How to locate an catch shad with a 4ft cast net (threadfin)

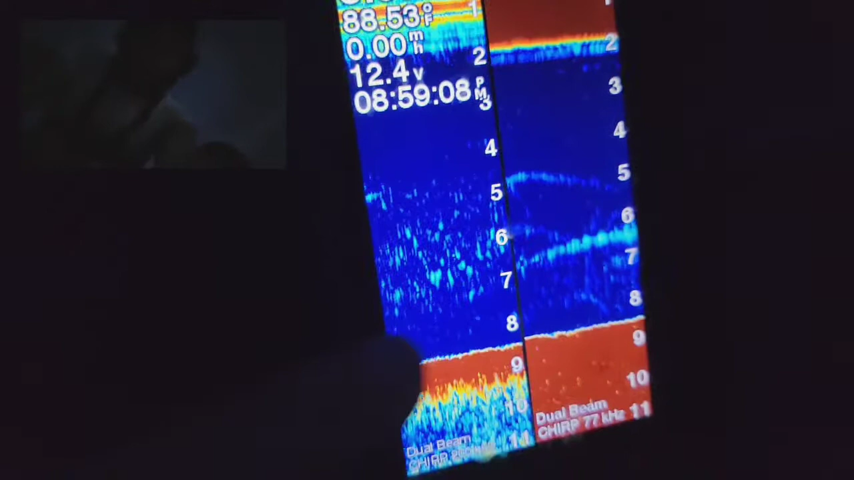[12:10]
On screen: water 88.53°F, speed 0.00 mph
here i don't know if you can see it but all these little specks right here this is bait i'm
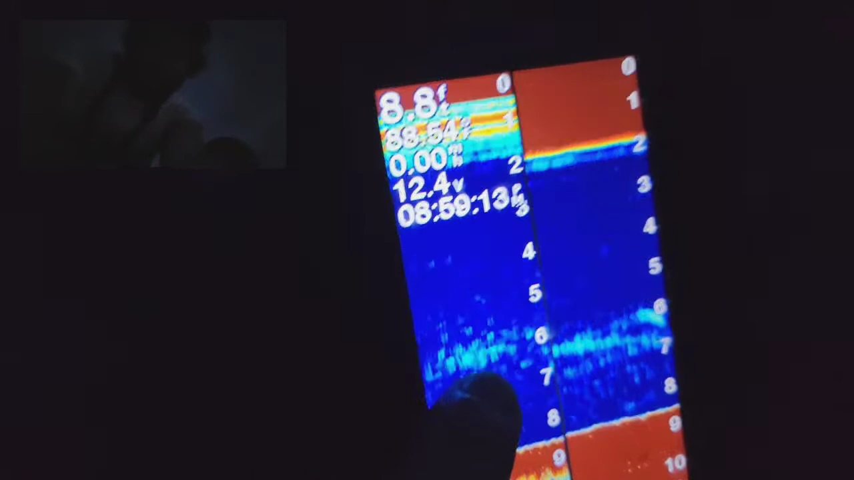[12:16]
sitting in 8.8 foot of water and this right here is bait they're about six foot down
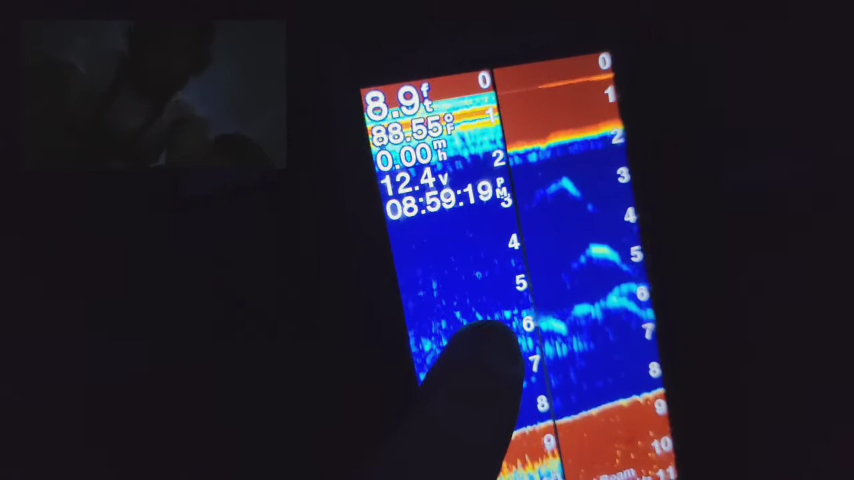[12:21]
On screen: depth 8.9 ft, water 88.55°F, speed 0.00 mph
and uh it's night time so it's gonna be kind of hard to show you what i'm doing but this side of the screen this is a wide one this one right here is straight down so this one right here is a better pronounced one so
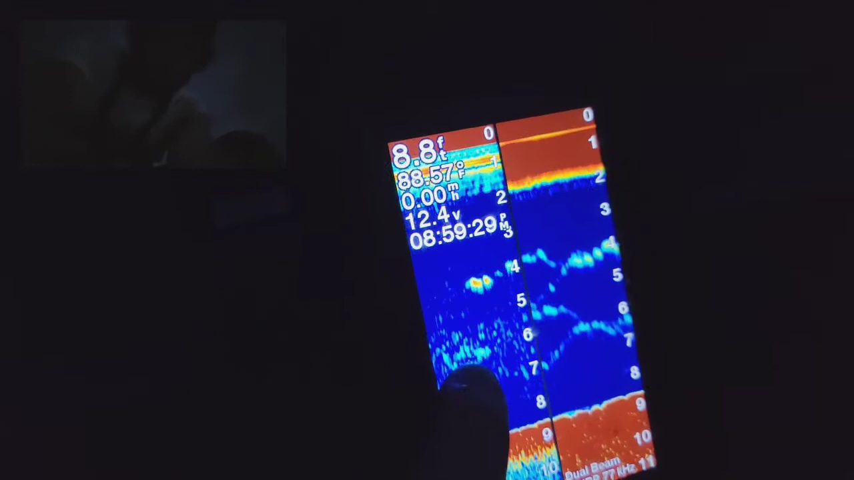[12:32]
On screen: depth 8.8 ft, water 88.57°F
i can tell you and show you but this right here could be gizzard shad or it could be 3fm
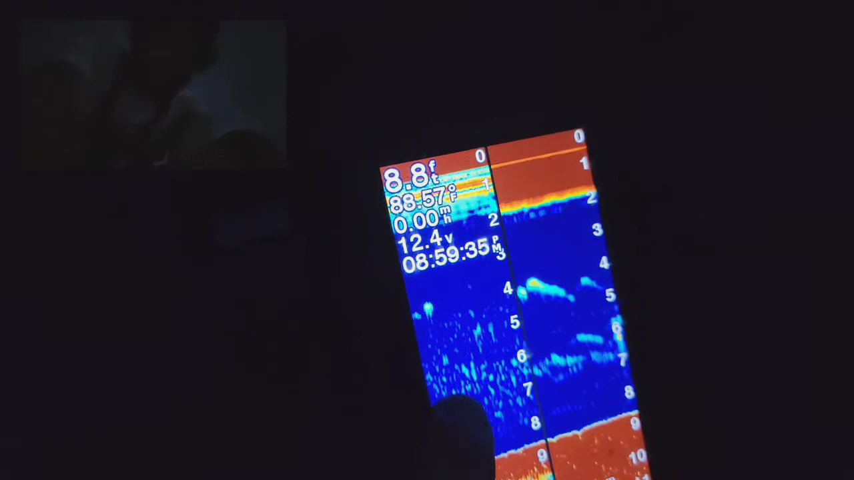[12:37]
On screen: depth 8.8 ft, water 88.57°F
but i'm pretty sure this gizzard shad and that right there is a good ball of bait right there i don't know if you
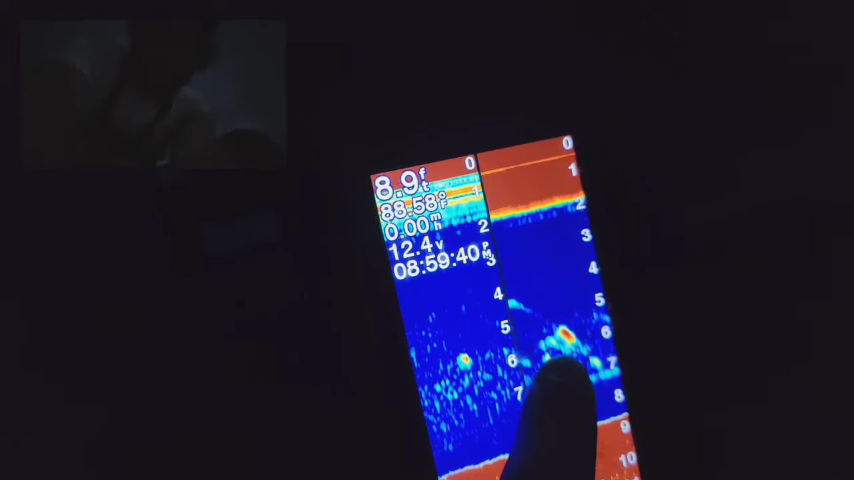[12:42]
On screen: depth 8.9 ft, water 88.58°F
can see that look right there that's a good ball of bait but what you do is is
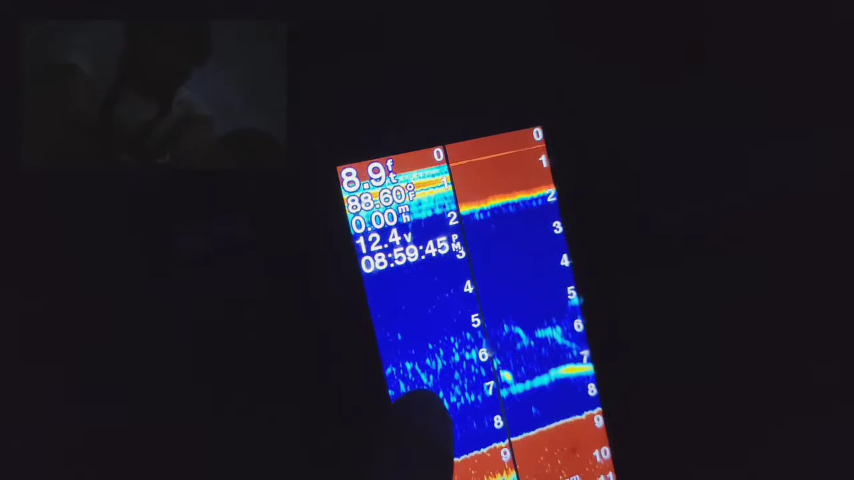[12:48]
On screen: depth 8.9 ft
once you find the bait i'm gonna see if i can't show you right here because it's nighttime i don't have lights that i can show
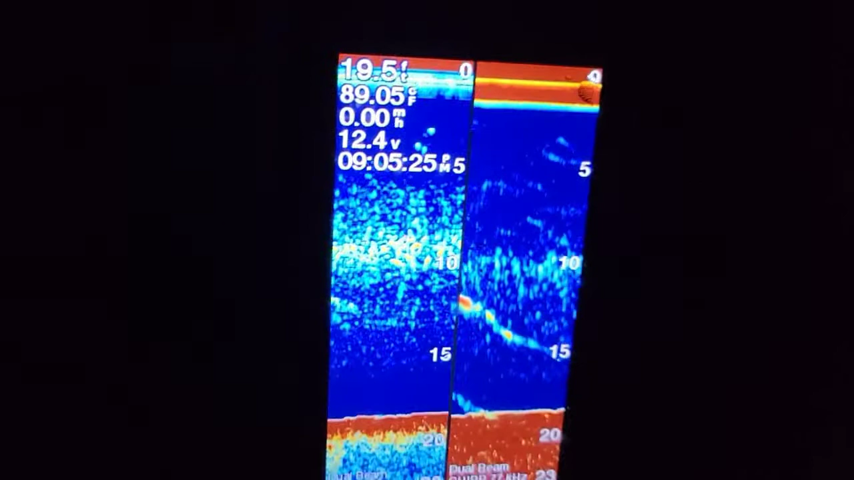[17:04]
On screen: water 89.05°F, speed 0.00 mph
right here i'm in 20 foot 19 foot of water and right here if you can see all this right here this is all bait i don't know
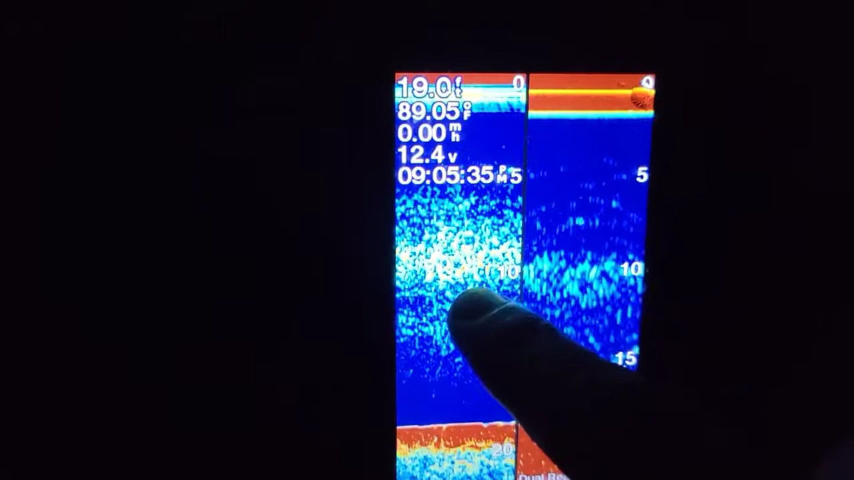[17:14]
if there's thread fin or gizzard shad or what but i can tell you that that's bait
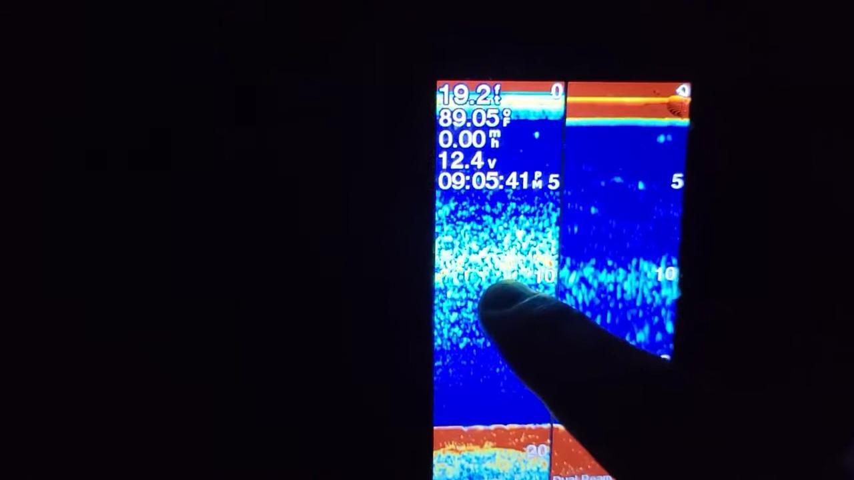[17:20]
right there and all this is bait too but when you find something that looks like this right here a big cluster and you see how it's got all the pronounced orange dots and stuff
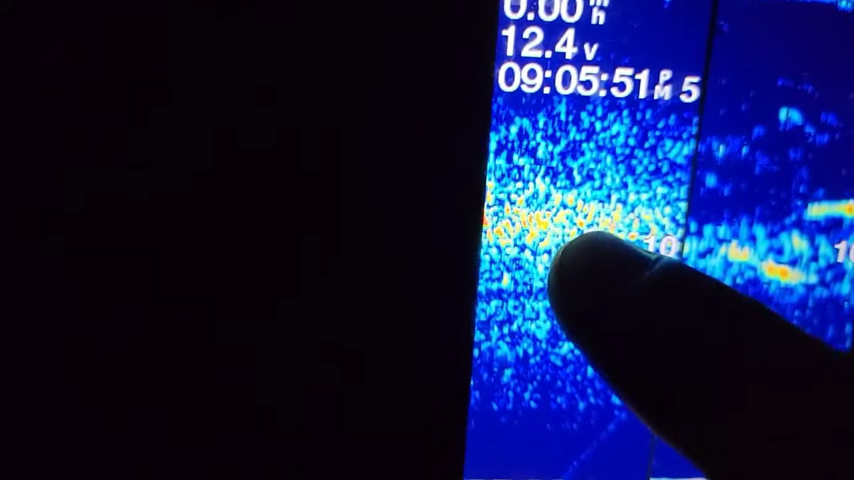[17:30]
in it that right there is what you're looking for that's what i look for at night time but i was trying
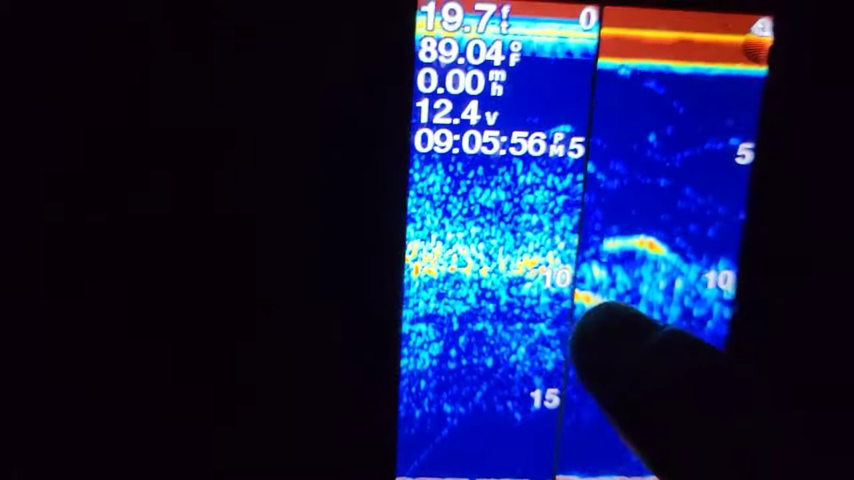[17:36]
On screen: depth 19.7 ft, water 89.04°F
to hurry up and do it so you can see what was going on but since the bait is here i don't i know you can see
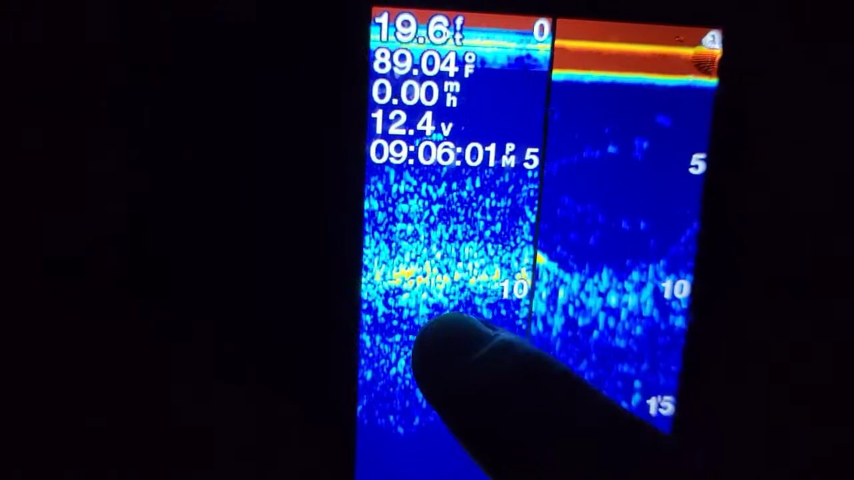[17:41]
On screen: water 89.04°F, speed 0.00 mph
that really good what i'm gonna do is i'm gonna cast the cast net back out again and show you i'm let you see what i'm talking